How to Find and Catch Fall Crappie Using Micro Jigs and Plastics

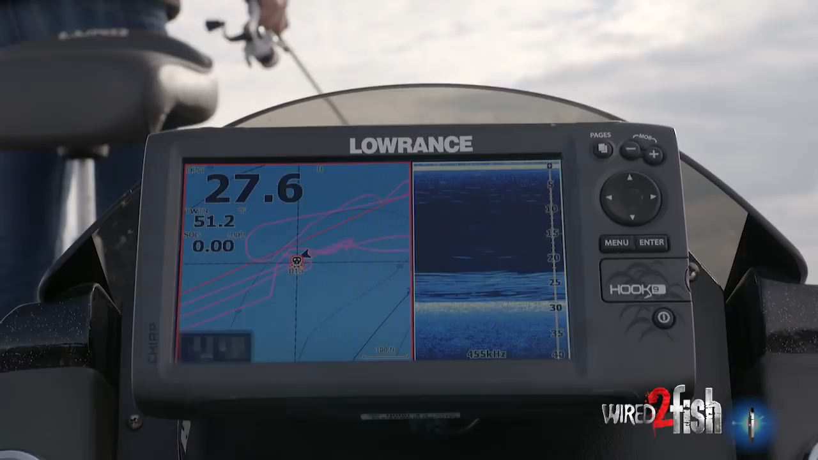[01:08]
crappies out here right now but you can kind of tell which schools are the ones you want
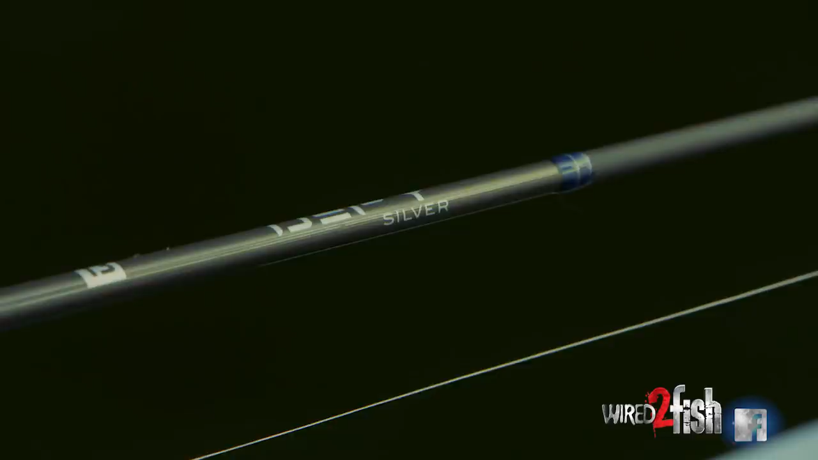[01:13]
I mean there's just a lot of fish on down imaging and even on the 2d here but
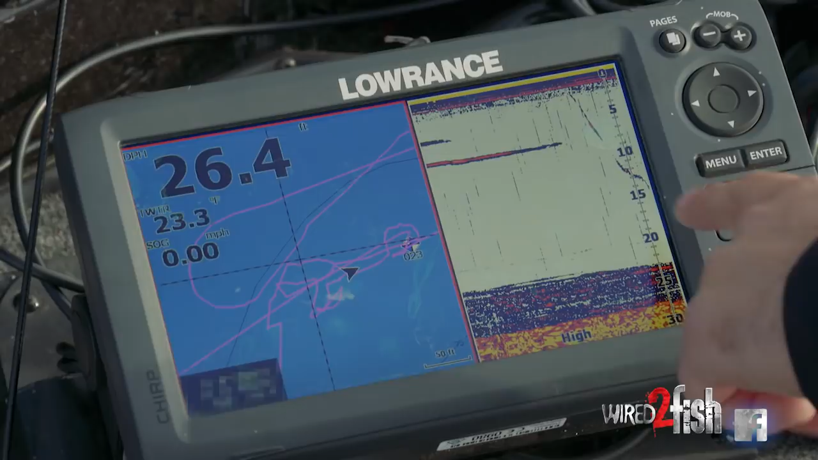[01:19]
On screen: speed 0.00 mph
until you start seeing you know the arcs with the yellows and the oranges those are the fish that
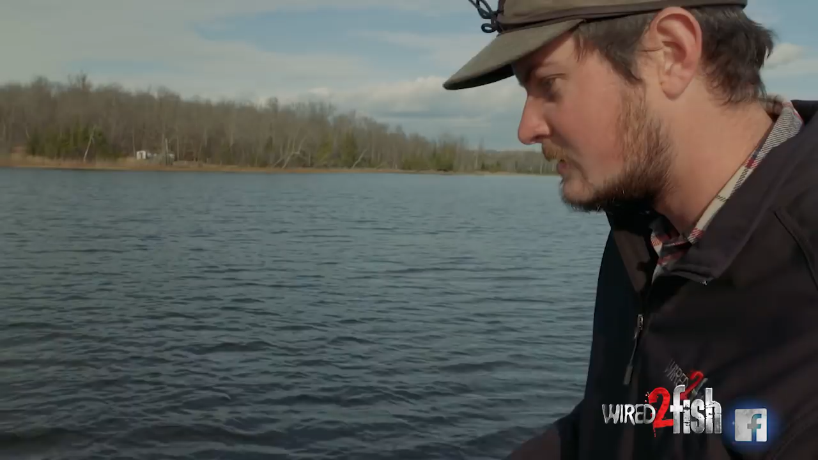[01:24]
you're gonna want to put in the box so I'm just driving around kind of sorting through these schools and dropping on the ones that I think are gonna have the better fish in them
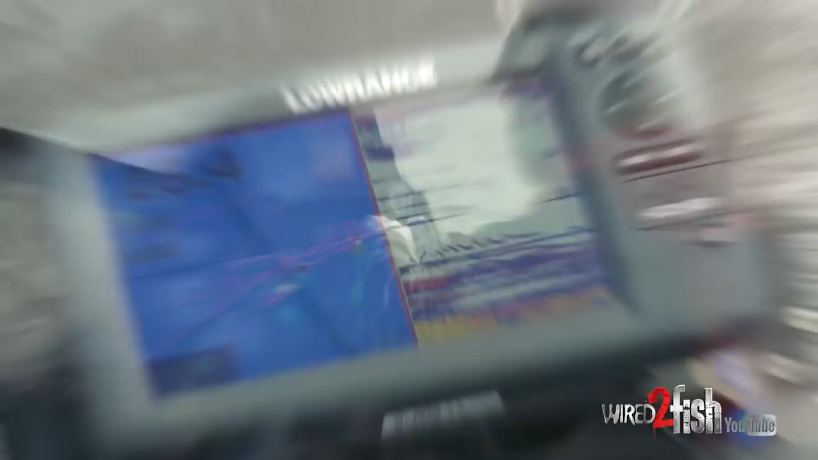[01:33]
even if I can't see myself it's the angle of
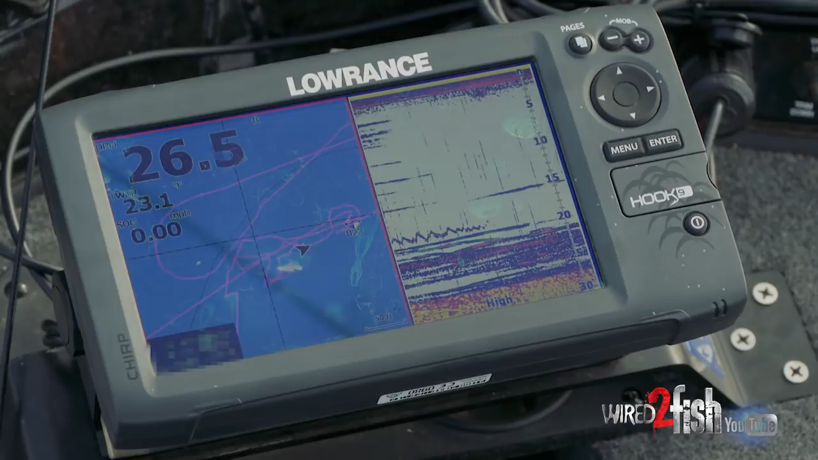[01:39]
the transducer on the bottom of the trolling motor isn't picking me up you can kind of get a cue from the school of fish it's almost as if you get close to them and they all start kind of averting their attention